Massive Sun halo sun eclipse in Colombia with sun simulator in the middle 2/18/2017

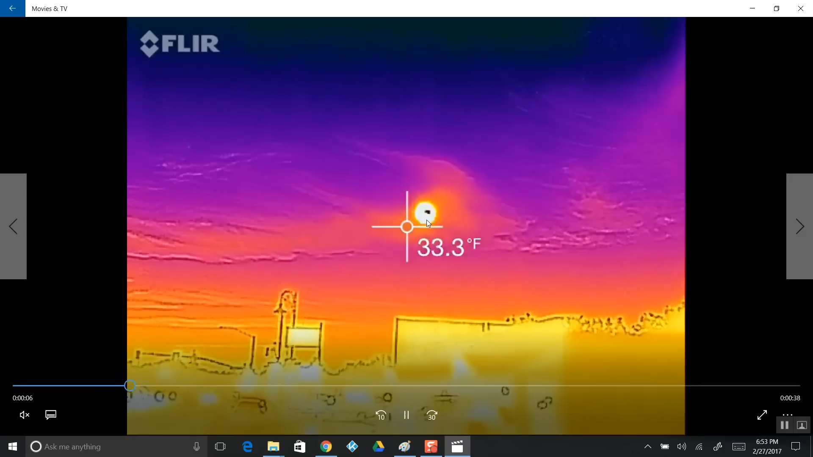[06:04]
On screen: spot 33.3°F
why the Fresnel lens some people ask me that well that's because you have a black dot we don't want to see with the naked eye so it basically
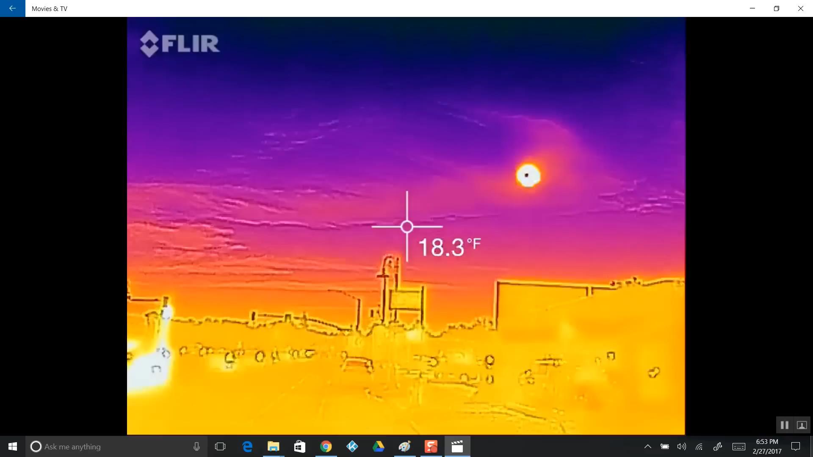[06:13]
On screen: spot 18.3°F
spins like a dancing disco ball light bouncing light all over the place trying to fill in the black spot to the naked
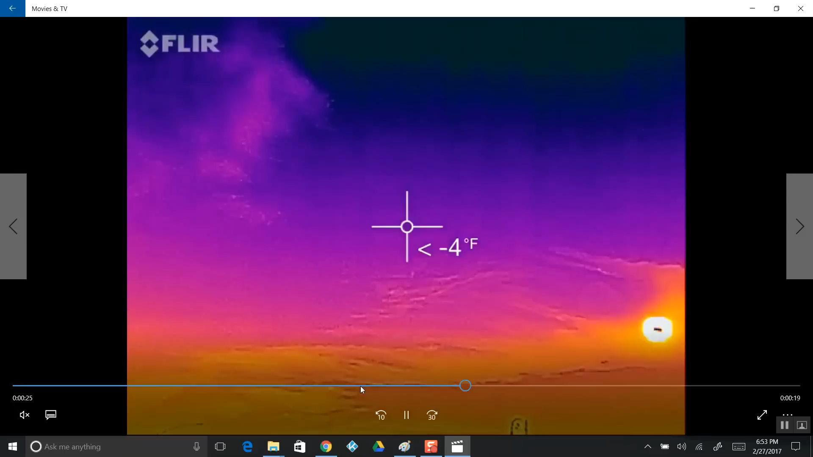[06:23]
eye but with instruments such as an FLR camera we are looking at it not a sunspot don't disappear and I've go get an FLR camera you can see this